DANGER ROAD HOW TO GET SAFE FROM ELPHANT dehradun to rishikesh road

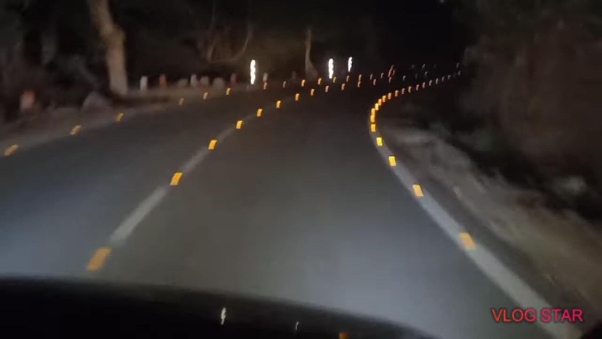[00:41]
बदलने पीशे मुड जाए शोर ना करे यहां पर जानवर इसमें आए रहे देते हैं वीसा जब भी आए केरफुल ही आए
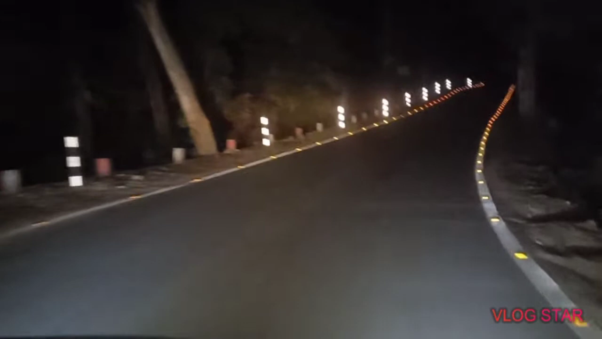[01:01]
यहां पर यह लार बोर दिख रहा है यहां पर एक मंदिर आपर जंगल में जाके पुरा हूँ बहुत ही शांधर मंदिर है दिन पर बहुत लोग जाते हैं यहां कुछ भी हो सकता है